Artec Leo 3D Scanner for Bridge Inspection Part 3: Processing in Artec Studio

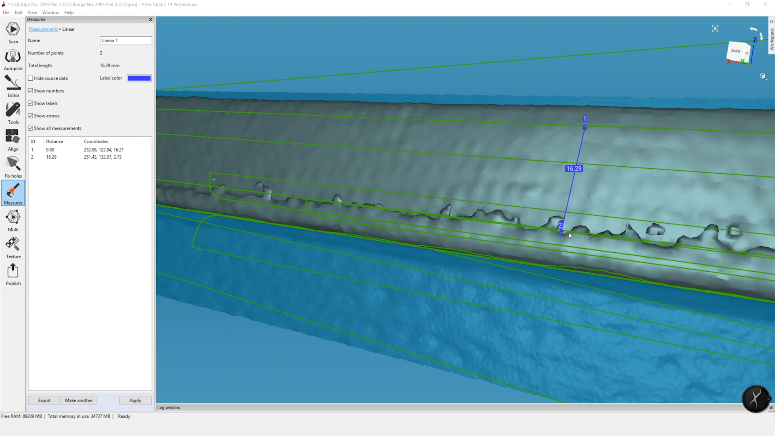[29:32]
especially without doing a deep dive into making sure the points are perfectly correct.
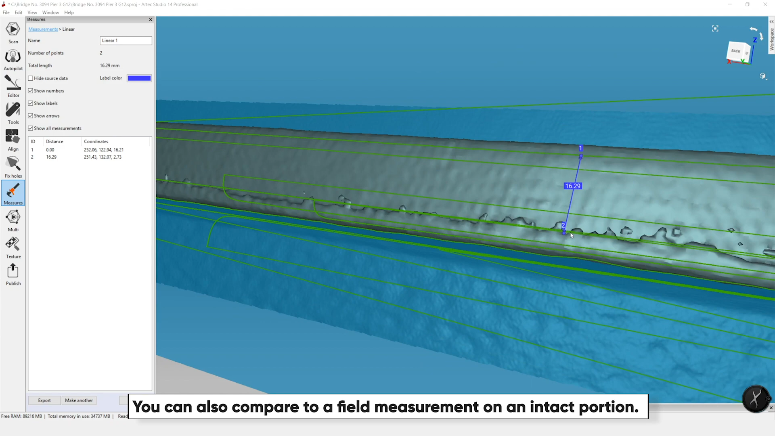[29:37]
But what we want to do now is get an idea if this is consistent along the length of the beam.
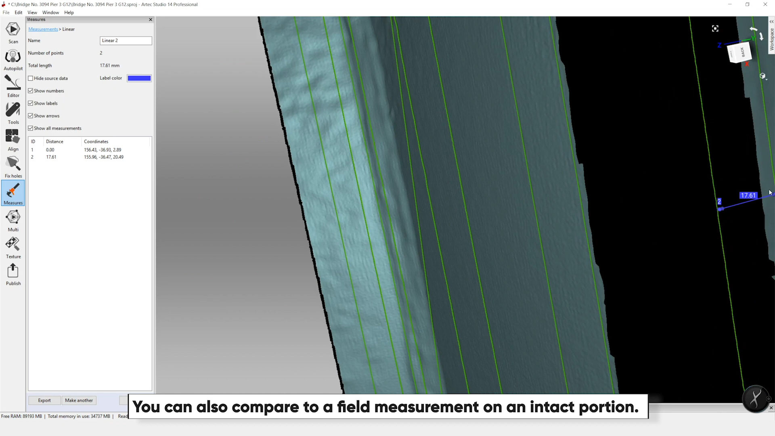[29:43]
So now we can see we're on our two lines and we're getting 17.61. So that is a little bit bigger. So that's why we have the four sections to see if that trend continues on.
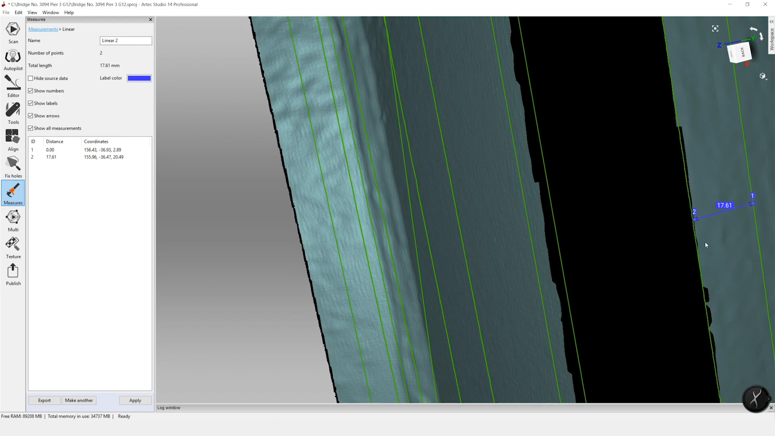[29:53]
That could be a sign that the alignment is off. So I'm going to go to my next section.
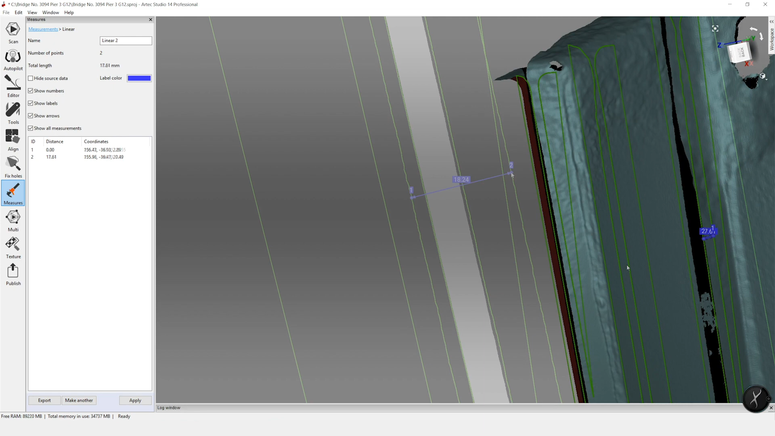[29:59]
All right, and that's 18.24. So it does look like we're following that trend where the web is gaining some thickness, which suggests that our alignment is off along the length.
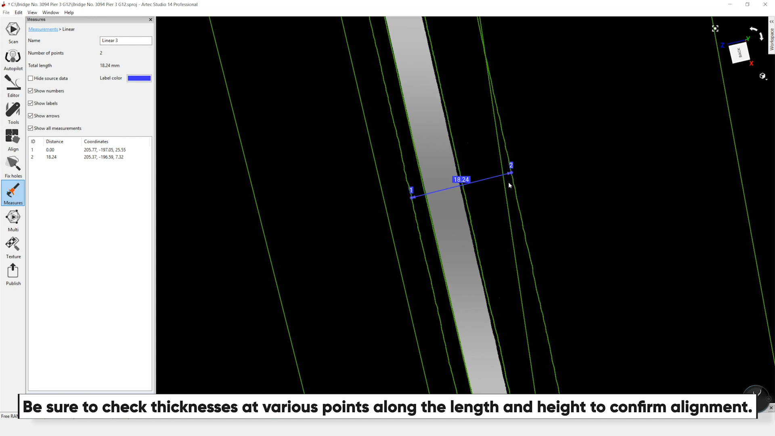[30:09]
I'm going to confirm this with the last point. If the last point was back in the 16s, then the next step would be to really take a look at where those measurements are being taken,
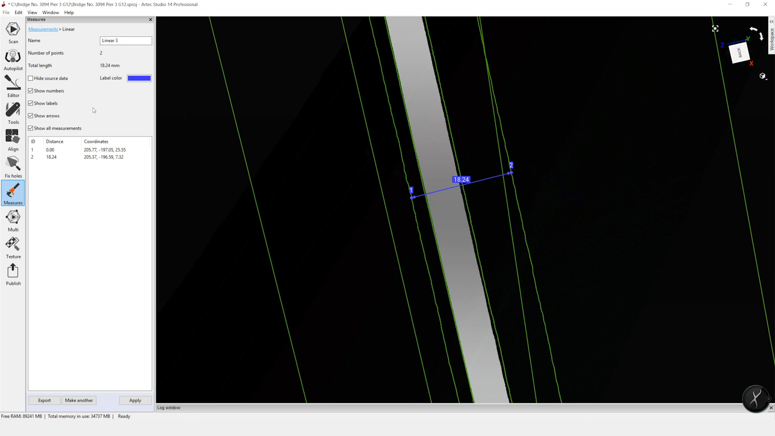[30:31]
move the points so they're perfectly on those lines, but otherwise we have to go back and work with our alignment. Unfortunately, it does look like we have a slight difference in alignment, and that's giving us a difference of about three millimeters along the length.
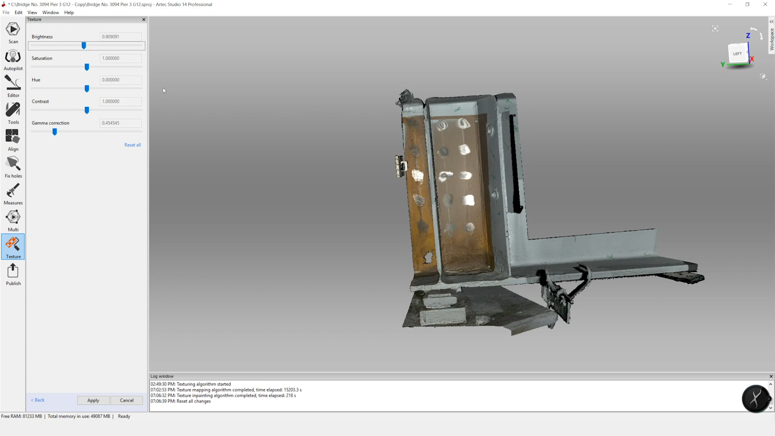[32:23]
You want to make sure that you're in texture mode for color, and then you can slide each of the bars so you get the texture that you're looking for.
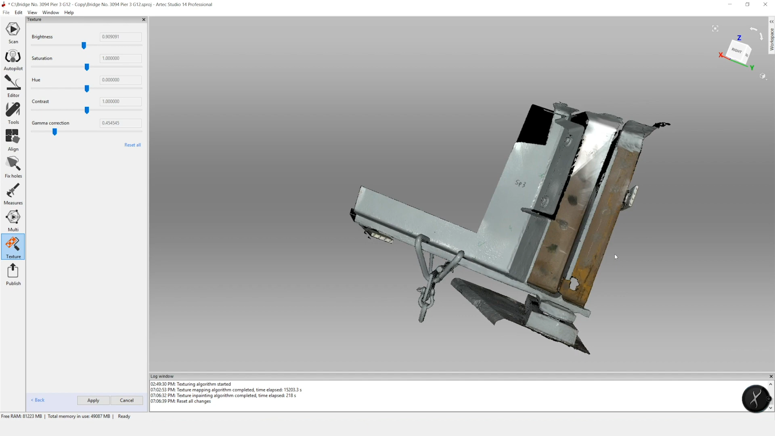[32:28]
On this example, you can see on the far face, there was a little bit of that white zone where the texture didn't match. And that was due to most likely deleting some of the frames in that region.